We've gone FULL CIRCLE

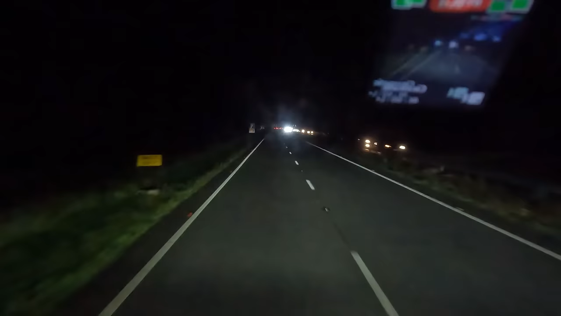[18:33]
yeah that's a full lay-by okay we'll try the next one i think there's another lay-by